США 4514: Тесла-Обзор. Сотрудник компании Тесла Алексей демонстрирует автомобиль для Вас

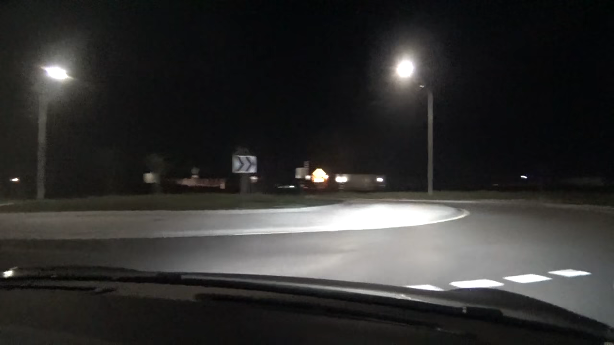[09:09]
именно к тому что вот даже model 3 model с все что уже начало производиться она имеет оборудование достаточное чтобы вы уже сидели пьяные на заднем сиденье вот и песни караулы домой да и она вас отвезет определив что вы пьяный она не важен мне она сама едет вас ваше участие не нужно с точки зрения водителя который вот привык жать кнопку
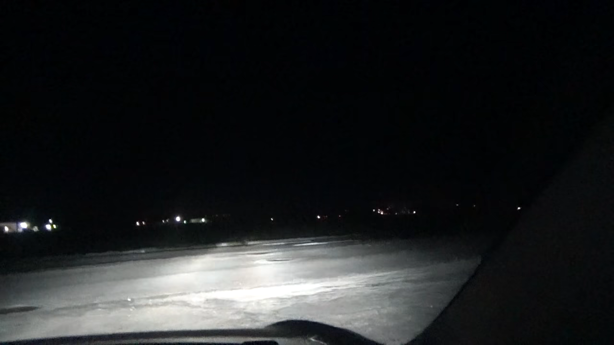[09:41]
газа педаль газа есть какая-то пункта фундаментальная разница вот как ты жмешь вот на это нет вот смотрите дайте нажмем вот
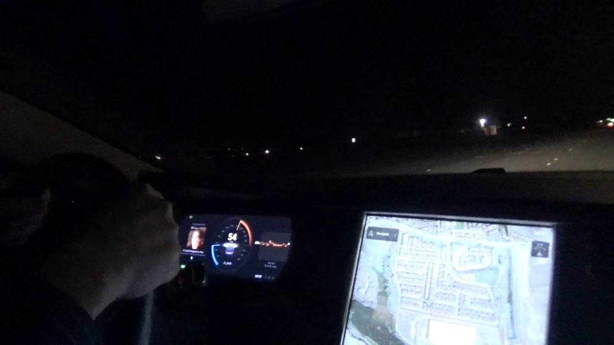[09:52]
мы уже 65 меня вдавило отказать что да это первый
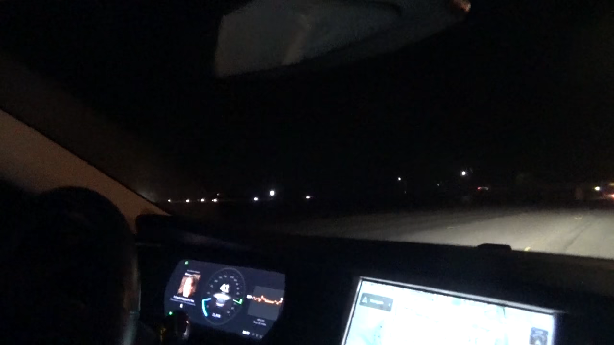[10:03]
момент мгновения рванула я потом отпустил она и так она бы и продолжила но 420 лошадей хотя у хокковой модели 770